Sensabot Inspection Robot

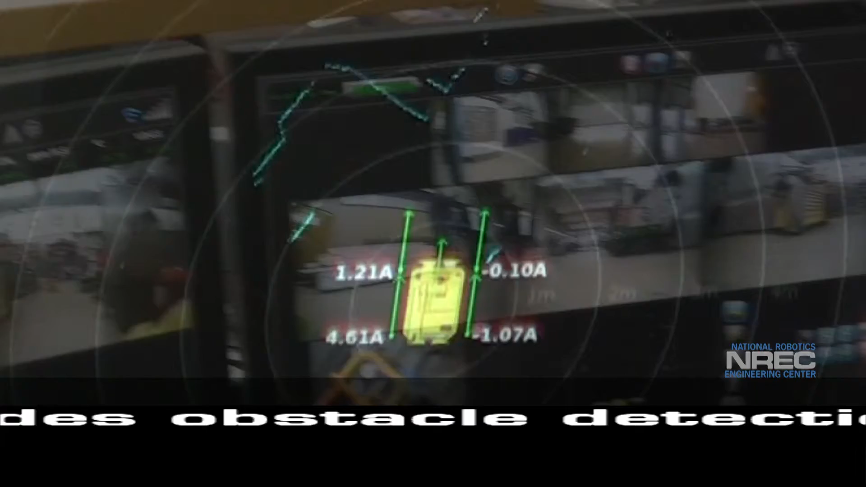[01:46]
A laser scanner provides obstacle detection information extensive enough for remote navigation.
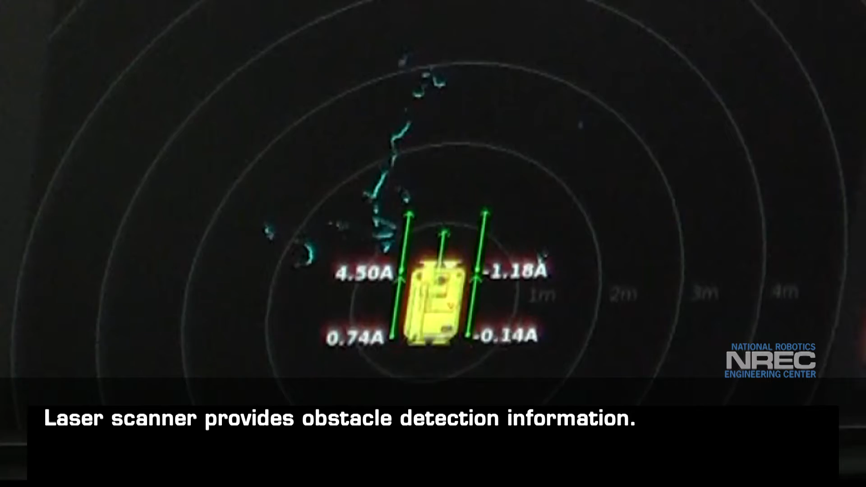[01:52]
Sensibot's boom position appears continuously to the operator.